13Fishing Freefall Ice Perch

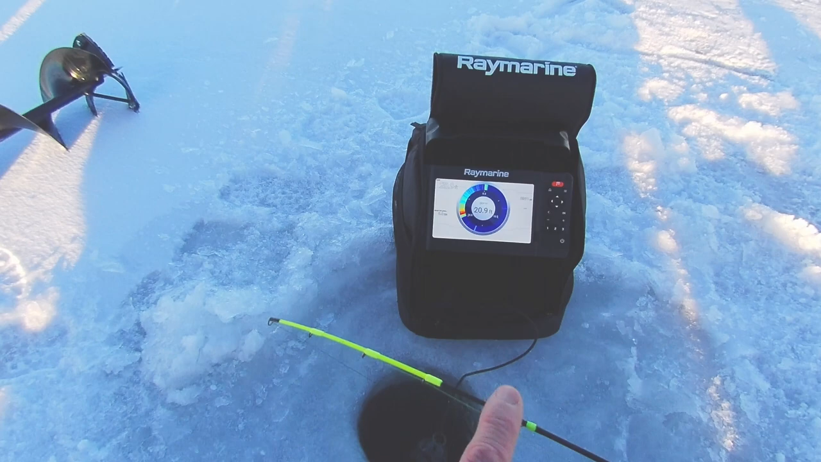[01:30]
So the last eight inches is flat, which is very sensitive and very strong. And then this is a little stiffer, the main part of the rod. So it's a great outfit. I'd also like the short handle right here because you can have your hand just like that right over it. So what I'm doing is, oh, I've got some bait fish on the screen. I'm using the Raymarine. This is the element. It's the five inch.
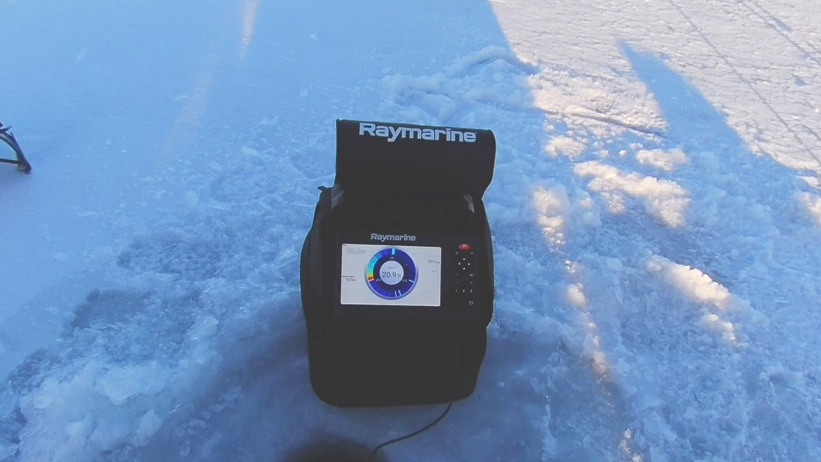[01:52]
So I've got a little bit of interference, but I've got my jig on the bottom. So I'm just working it because I had a few taps down there. Oh, nice. Come on. What are you? Okay. Got it. Doesn't feel like a walleye,